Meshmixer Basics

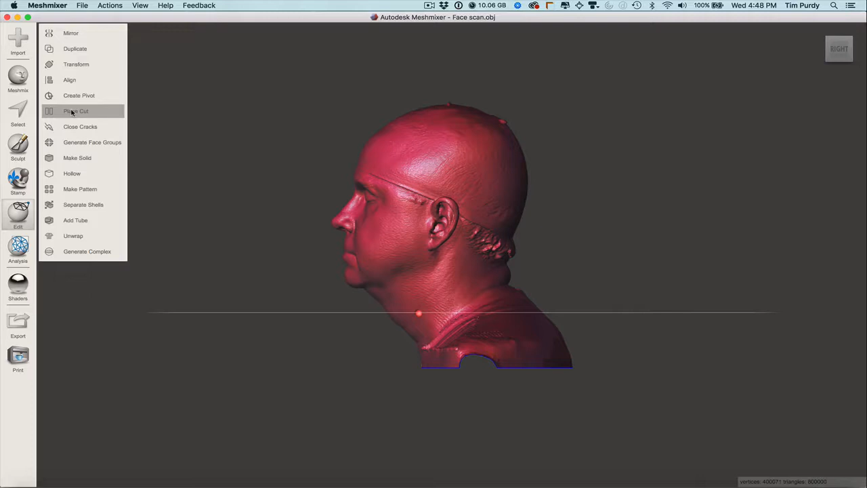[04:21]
So, this allows us to basically slice off part of the model and close it up. So, it's a very handy tool. So, make sure it's set to Cut, Discard Half, and then Remesh Fill.
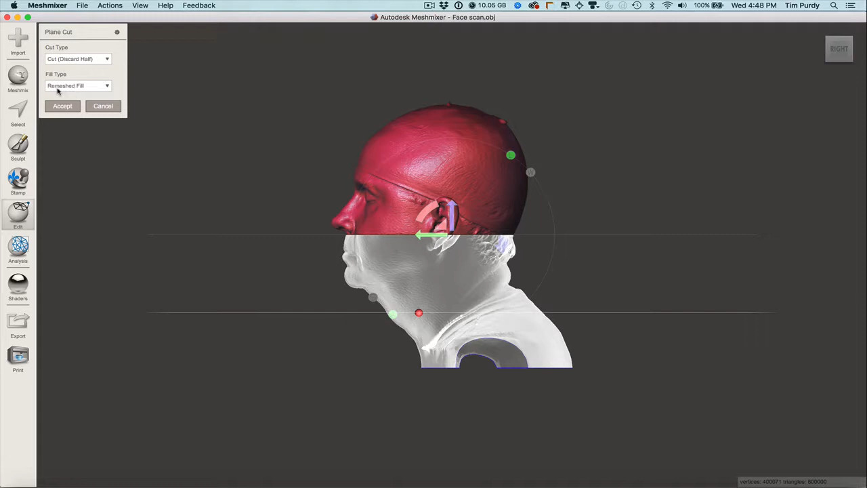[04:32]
Okay. So, I'm going to drag this down on the model, and I'm going to rotate it up.